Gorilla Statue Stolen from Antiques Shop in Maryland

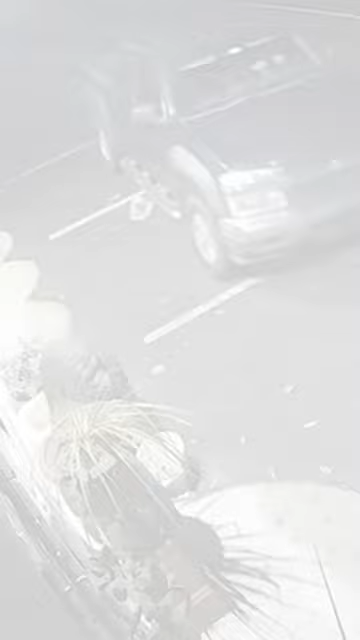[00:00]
Watch as this thief pulls up around 3 in the morning, uses bolt cutters to snip the cables,